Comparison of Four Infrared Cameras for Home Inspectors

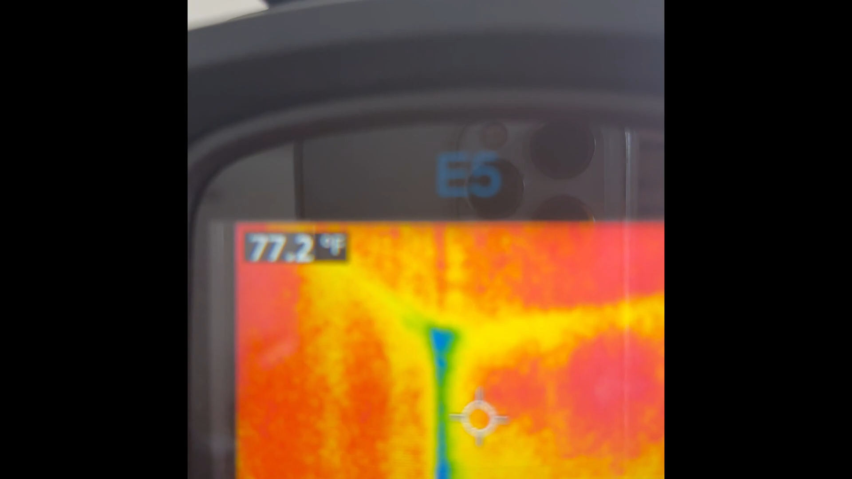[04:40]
On screen: spot 77.2°F
And at the bottom, you can see cool indications of cool surfaces.
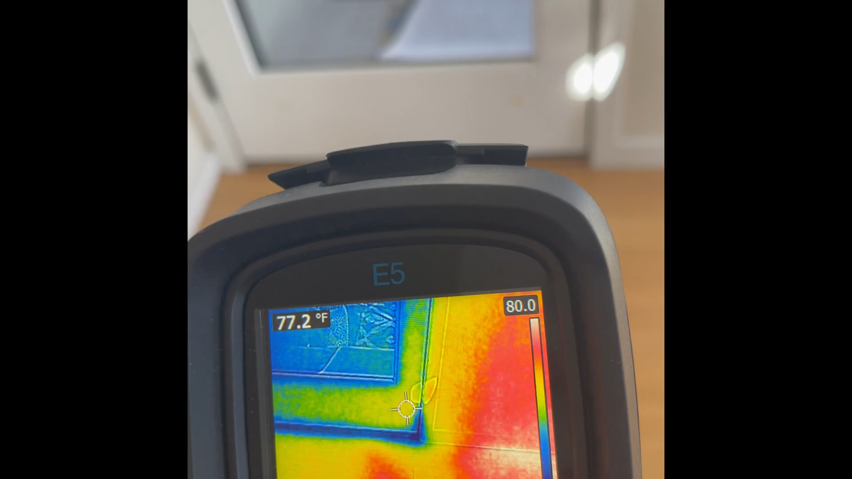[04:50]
On screen: spot 77.2°F
Probably cold air coming through the bottom where the weather stripping isn't very good, right?
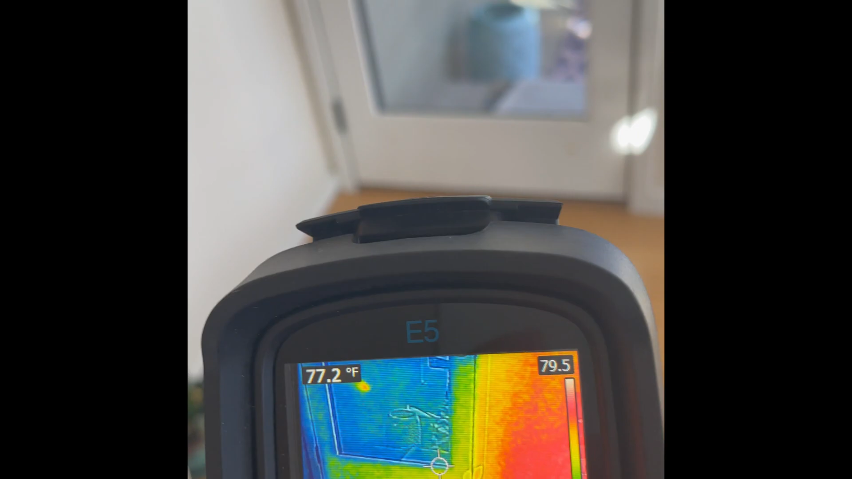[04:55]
The gasket around the door isn't very good. So I can see that very clearly.
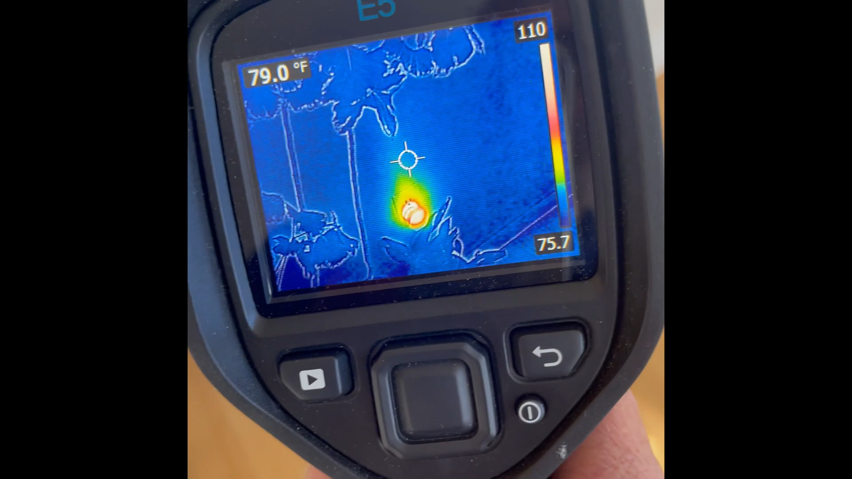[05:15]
On screen: spot 79.0°F
With my infrared camera, you can see something is plugged in and it's warm.
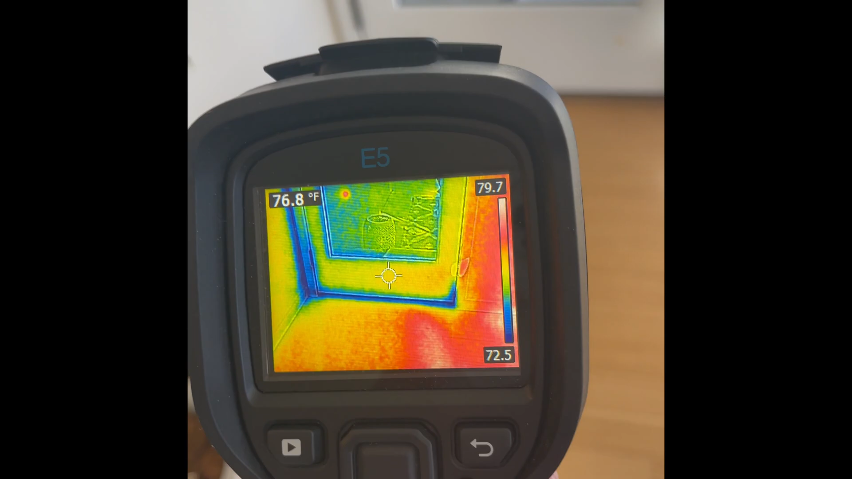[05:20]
On screen: spot 76.8°F
And this, the bottom of the door, is cool. And it could be some air intrusion coming in from the cold air outside.
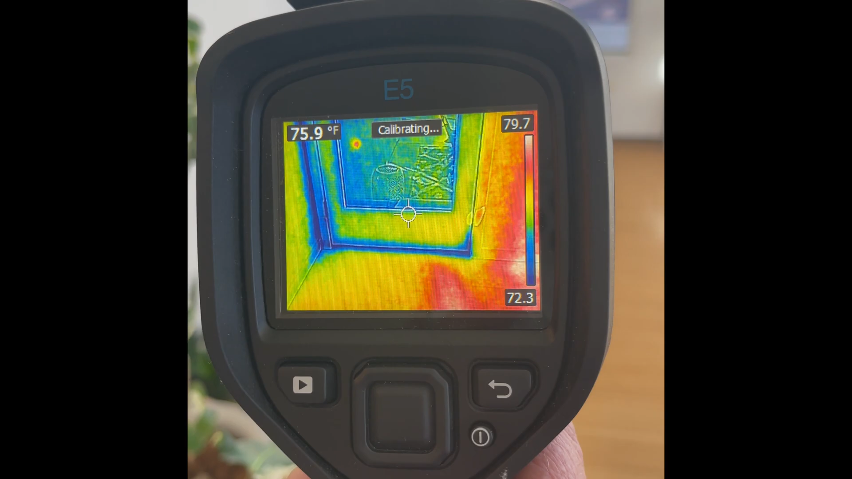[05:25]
On screen: spot 75.9°F
Okay, so that's a FLIR E5. Same exterior door, cold outside. FLIR C2 is the FLIR C2.
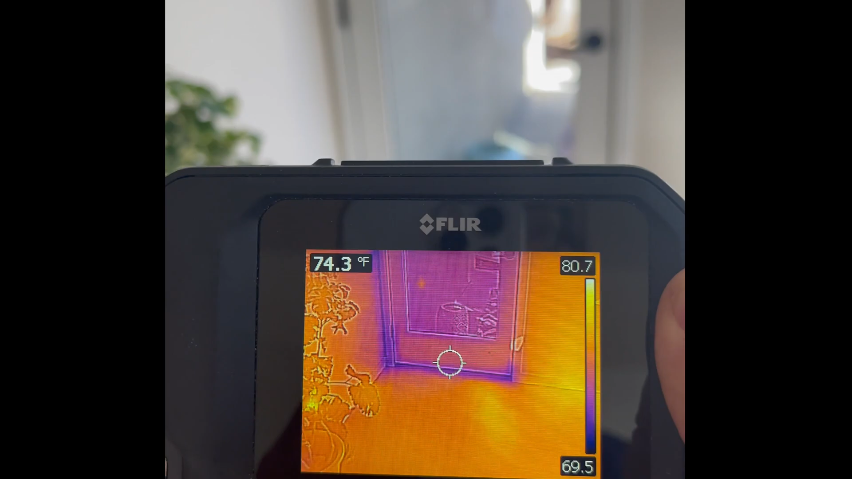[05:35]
On screen: spot 74.3°F
And just about the same results, right? I could tell that it's cool there and
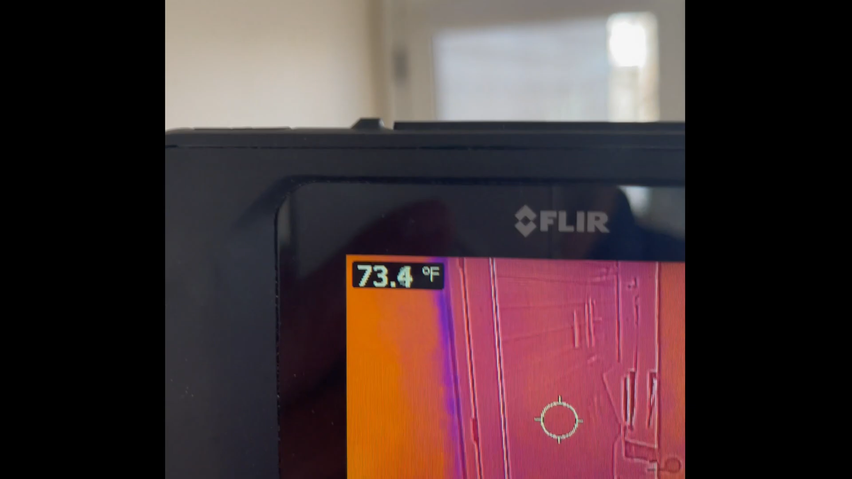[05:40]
On screen: spot 73.4°F
there's some cold corner there, cold surface.
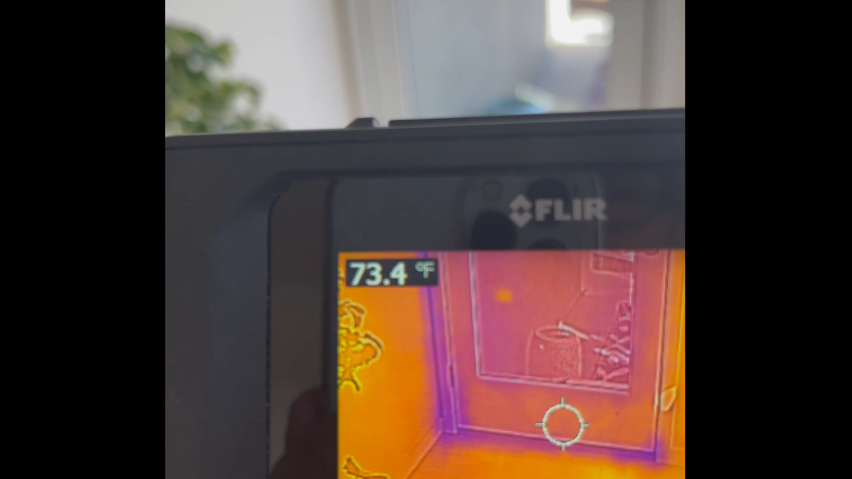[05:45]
On screen: spot 73.4°F
Maybe it's not insulated very well around that area. And maybe some weather stripping could be some gasket.
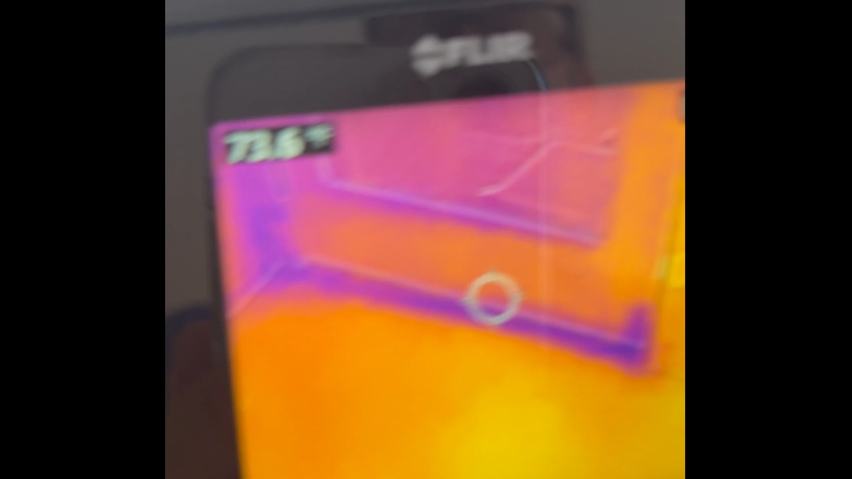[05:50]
And that's on fire, right?
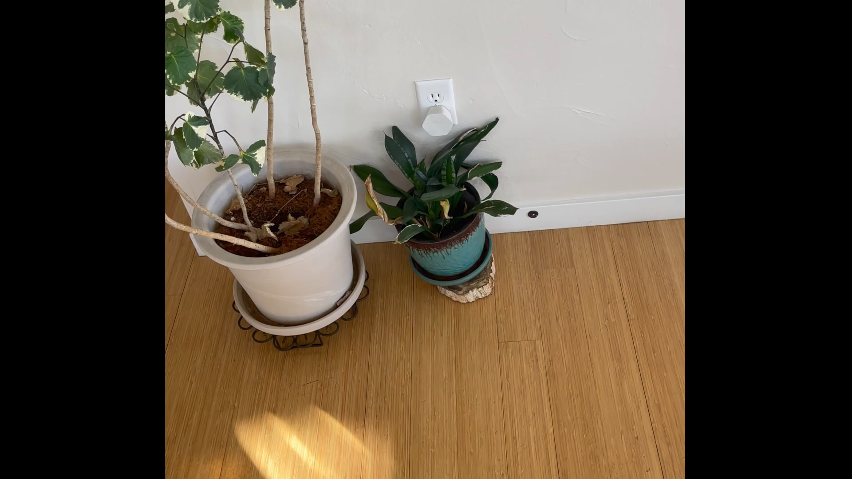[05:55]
So you can see that, that little Wi-Fi instrument that's plugged in there.
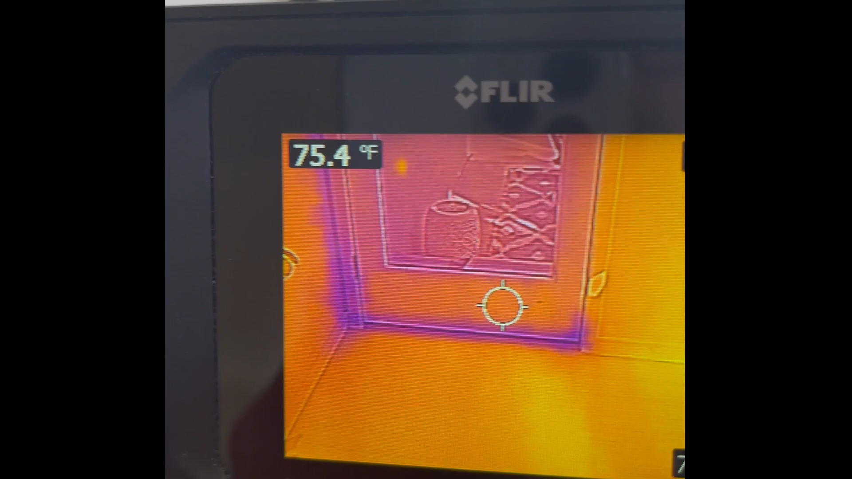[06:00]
On screen: spot 75.4°F
So that's a pretty good, easy indication of what a FLIR C2 camera can do. Okay, so same door. And this is the perfect prime infrared camera.
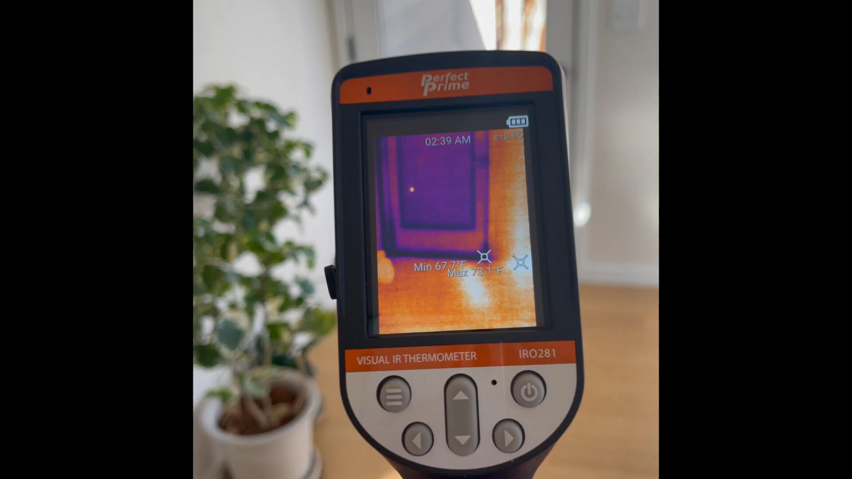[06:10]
And it did well with the sink. Remember the splash marks? We could see the splash. And it's doing well here.
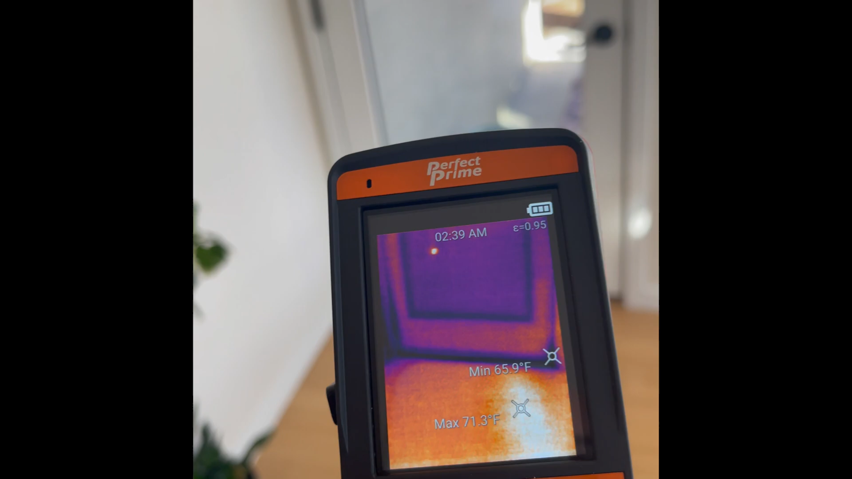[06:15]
On screen: max 71.3°F, min 65.9°F
So you could see that it's very different, the surface areas around here.
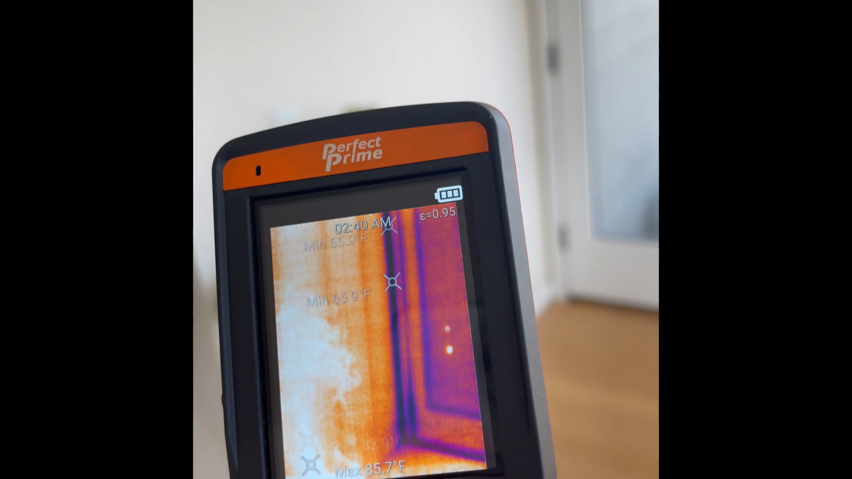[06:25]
And pretty good. And let's see where, yep, that's on fire.
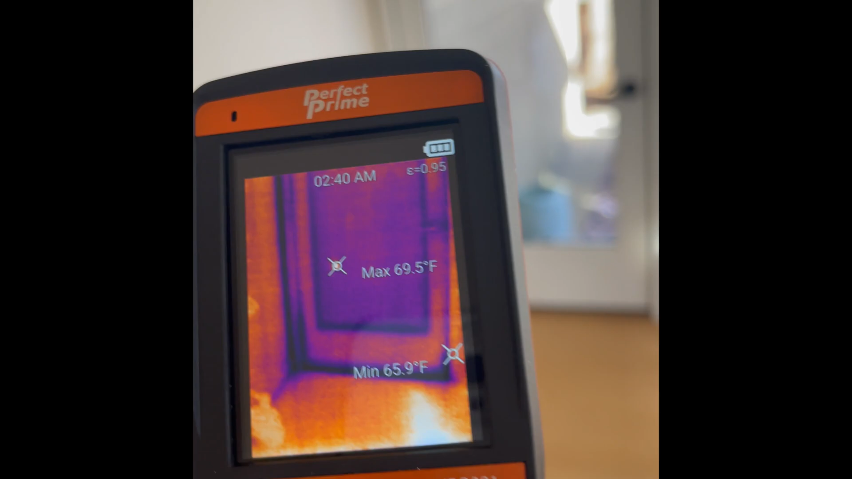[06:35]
On screen: max 69.5°F, min 65.9°F
And pretty impressed. I like it.
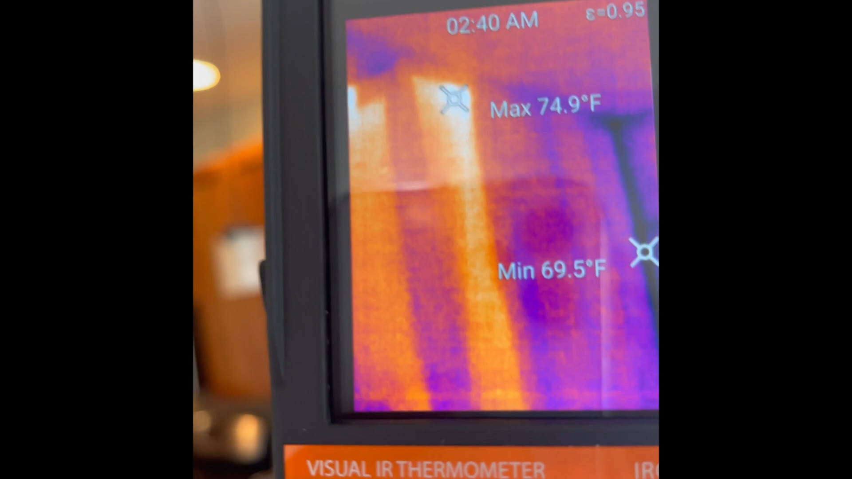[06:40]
On screen: max 74.9°F, min 69.5°F
So that's probably some right there. That's like a chase for heat.
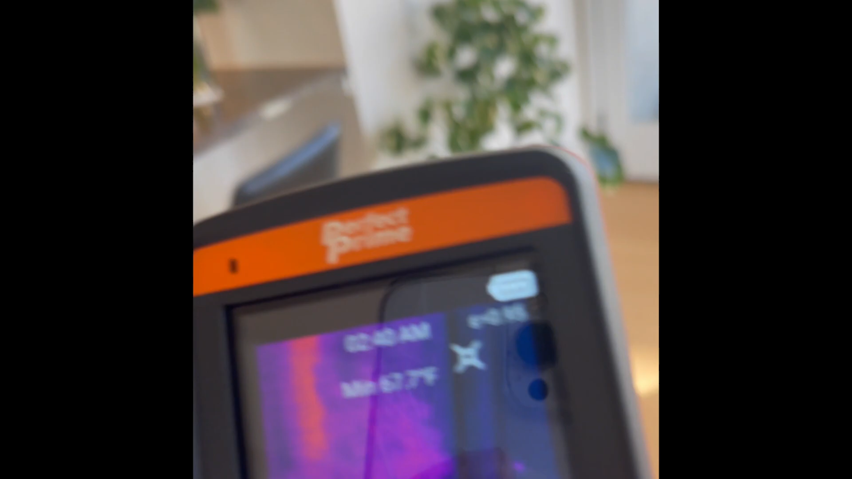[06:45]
Remember, it's cold outside. And so I kind of like this camera. It's doing well, competing well with the FLIRs.
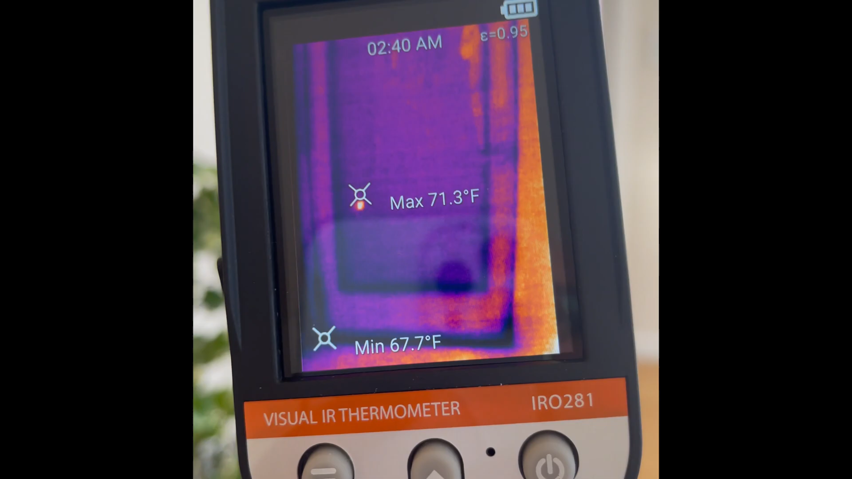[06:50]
On screen: max 71.3°F, min 67.7°F
And here's the FLIR 1 and the door. Yeah, you know, it's blurriness, right?